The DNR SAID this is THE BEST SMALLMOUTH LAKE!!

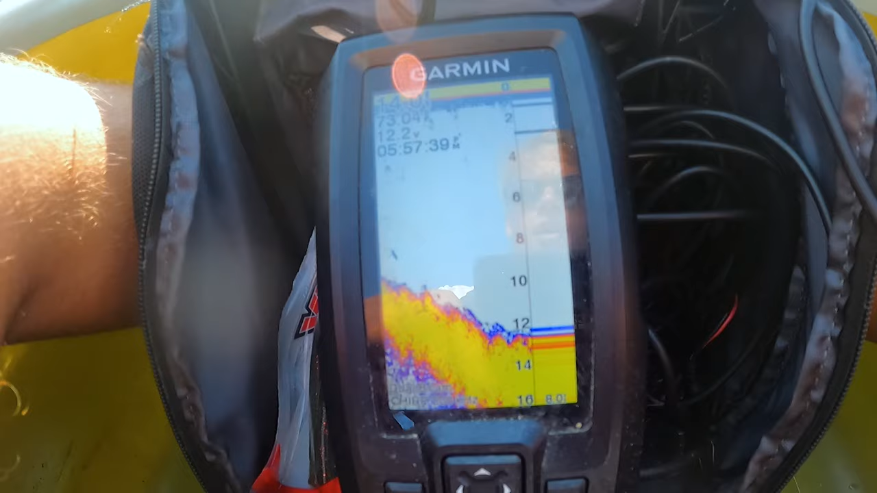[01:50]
All right here we go we got the drop-off ledge coming.
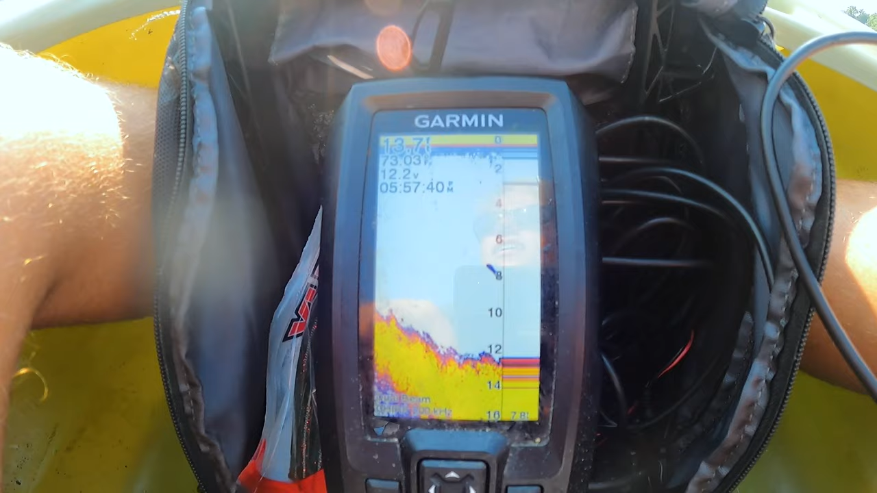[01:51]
It just went from eight feet all the way down to 14 and counting. I really have no idea what I'm doing but this is just kind of fun you know trying to learn some new things, figure out a lake.